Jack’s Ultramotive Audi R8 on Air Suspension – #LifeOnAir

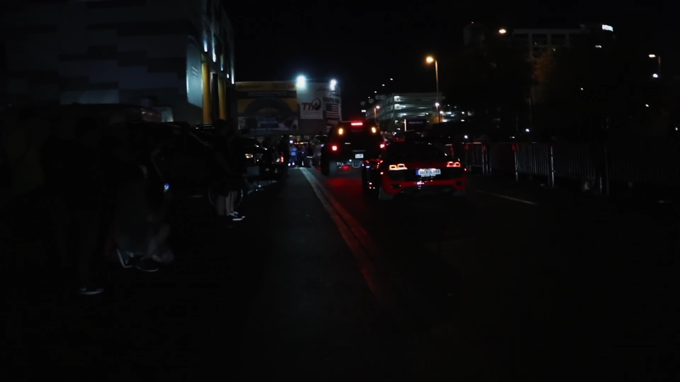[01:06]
SEMA rolling through the SEMA parade that was something that I never thought I would ever be able to do in my lifetime and to be able to just cruise this through and just rev bomb and just see